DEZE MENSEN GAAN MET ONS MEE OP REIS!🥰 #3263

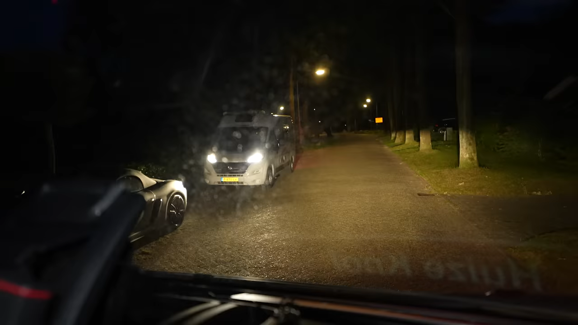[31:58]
Kijk, die zijn al aan het seinen. Ja, dat is allemaal goed gegaan. Ja? Zit die goed? Oh, maar nu is hij goed. Nu gaan we er echt vandoor.
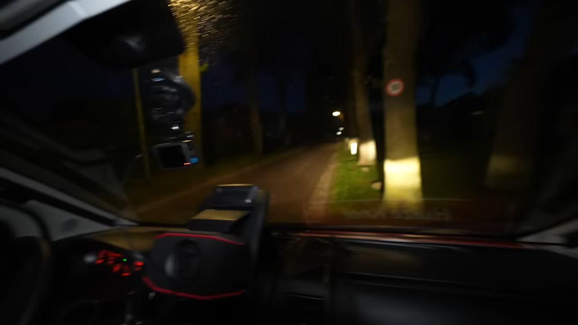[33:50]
Deze filmt voor. Maar die kan ik natuurlijk ook omdraaien.
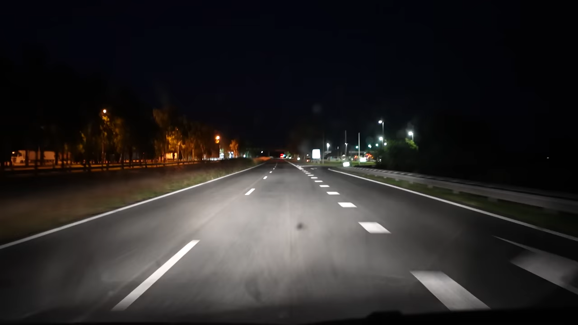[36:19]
Ja, al in Duitsland dus. Nog niet op de eindbestemming. Maar grens voor grens gaan we er wel komen. Ja, hier waar we er nu overheen gaan heb je helemaal geen serieuze bijzondere grensovergang of zo. Het is gewoon snelweg. That's ja. It. Ik denk dat hier, ik weet niet of hier nog een bordje staat van welkom in Duitsland. Welkom. Nou, dat bordje is toch wel een soort van iconisch, hè? Hier, daar staat het. Welkom.
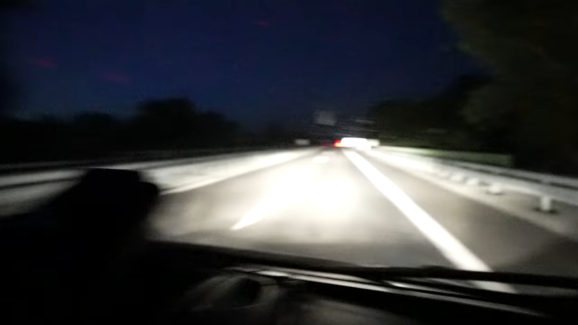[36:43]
Ja, alleen welkom. Ja. Daar zijn we. Duitsland. Hola.